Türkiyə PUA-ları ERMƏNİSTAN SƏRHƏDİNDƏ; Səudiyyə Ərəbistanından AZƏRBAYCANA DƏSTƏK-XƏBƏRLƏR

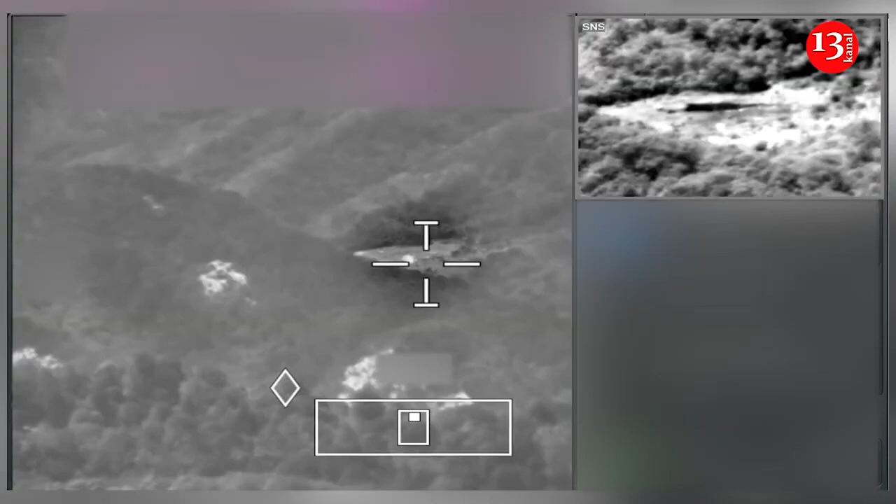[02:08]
vaadar etmək və cəza tədbirləri məqsədi ilə komanda müşahidə məntəqəsində hərəkət edən
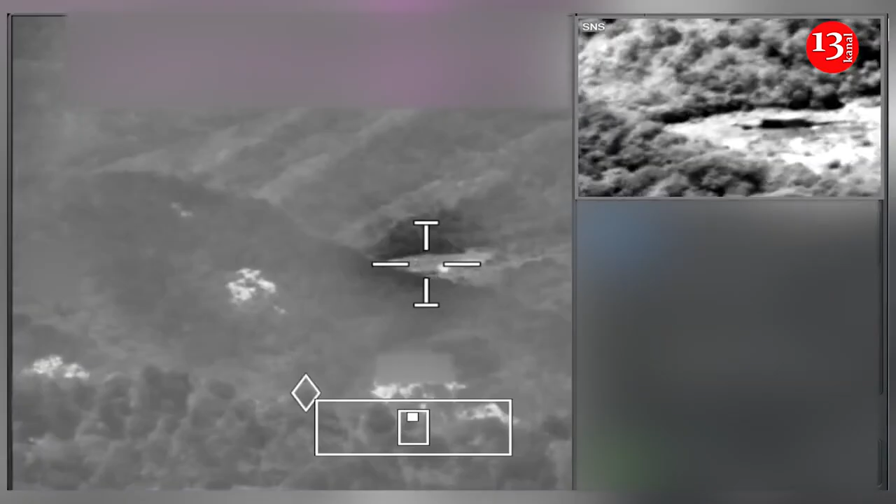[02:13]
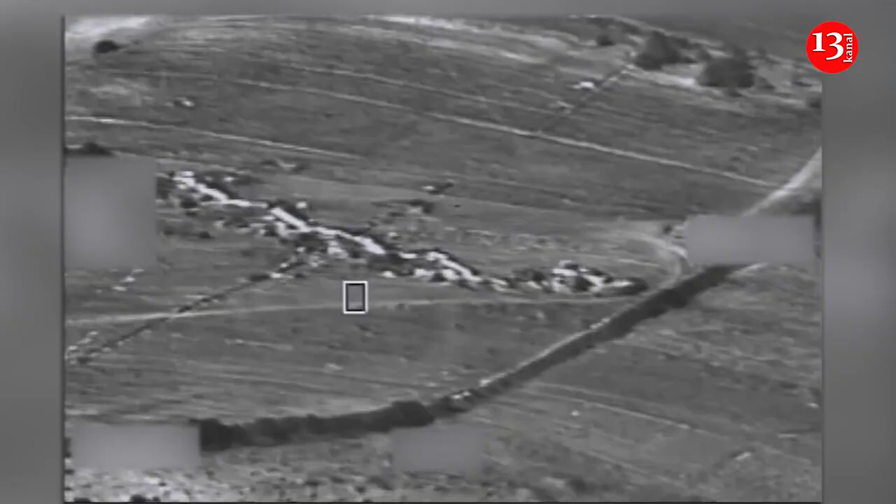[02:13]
hərbi nəqliyyat vasitəsi və səhra idarə etmə məntəqəsi hərbi bölmələrinin səhras atışı ilə məhv edilib.